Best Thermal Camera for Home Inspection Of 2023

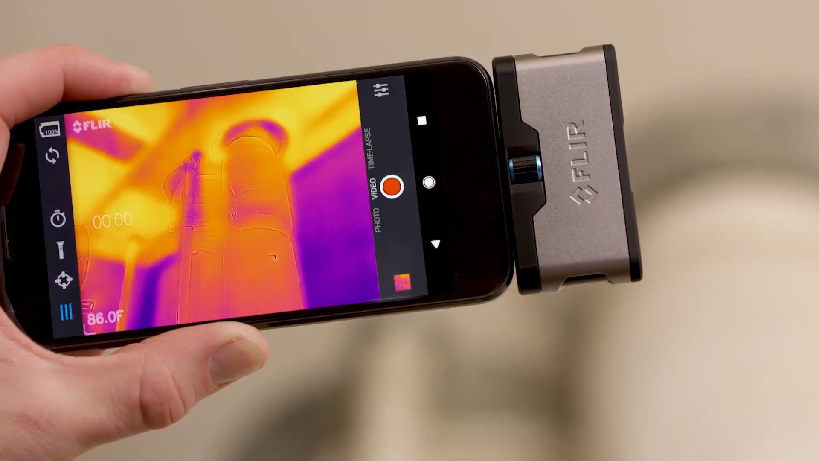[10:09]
On screen: spot 86.0°F
It was able to identify hot spots around my refrigerator and windows while giving me the thumbs up on my circuit breaker and plumbing.